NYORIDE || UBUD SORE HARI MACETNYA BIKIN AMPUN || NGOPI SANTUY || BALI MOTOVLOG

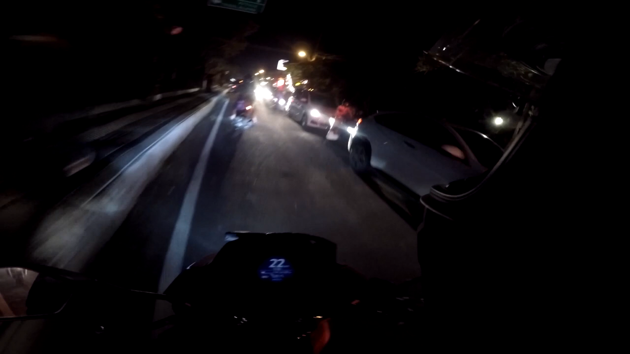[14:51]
Tadi juga sambil beresin kerjaan sedikit. Sambil ngopi-ngopi. dan sekarang sudah sedikit gelap. Waktunya pulang. Ini macet.
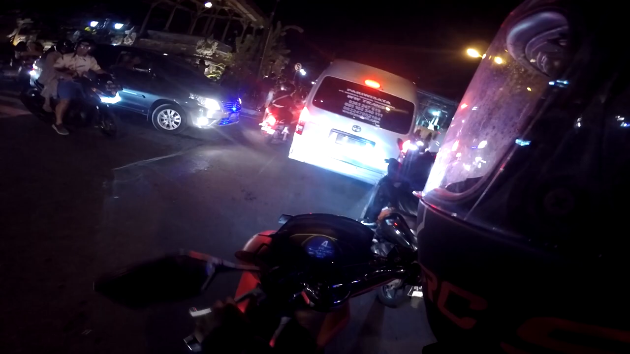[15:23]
Masuk kiri. Ini dia pembangunan revitalisasi Pasar Ubud. Macet-macet ria.
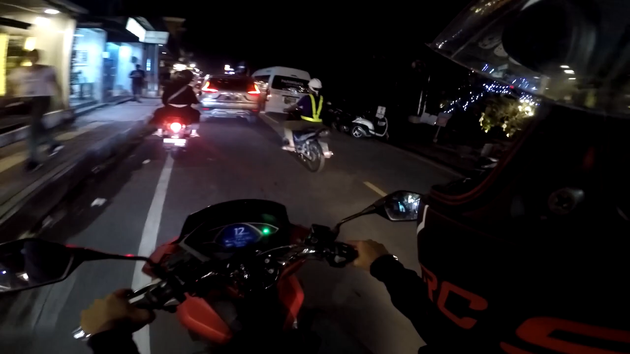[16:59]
Macet-macetan. Turis sudah mulai banyak. Akan kehidupan Ubud. Ish, sorry.